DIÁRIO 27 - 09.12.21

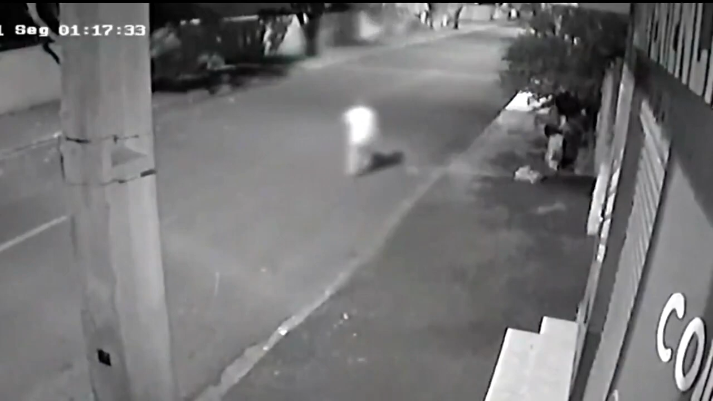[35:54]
é possível ver a suspeita andando pela rua segurando uma sacola por volta da